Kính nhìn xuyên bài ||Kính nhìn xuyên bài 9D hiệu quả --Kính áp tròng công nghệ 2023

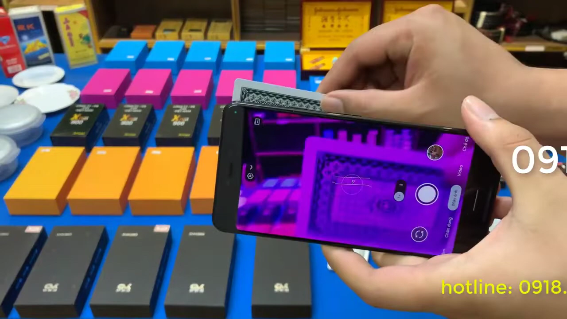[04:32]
Ừ rồi nghe chưa để góc này nhé nhé nhìn chứ rất đơn giản để quần 8 này nhé anh em nhìn rất rõ